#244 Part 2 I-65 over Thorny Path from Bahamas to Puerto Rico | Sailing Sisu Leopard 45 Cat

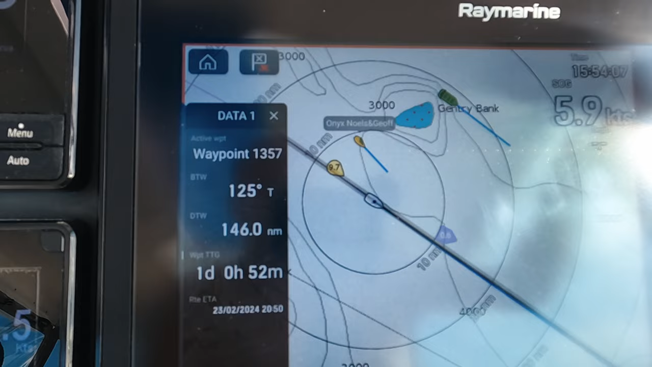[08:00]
So Onyx is is actually catching up with us It's a 50
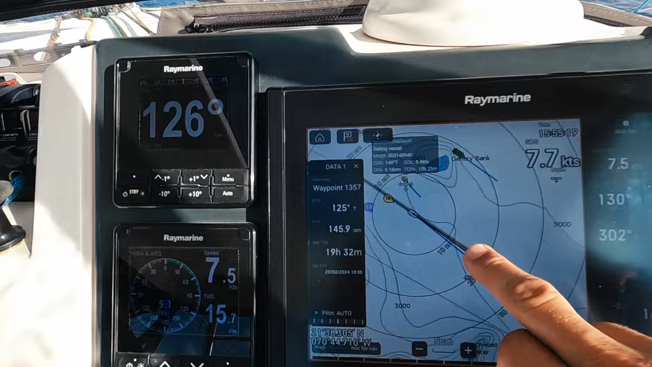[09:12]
Let's put the ink rub option So it's 5.6 for them And seven Oh that was a nice surf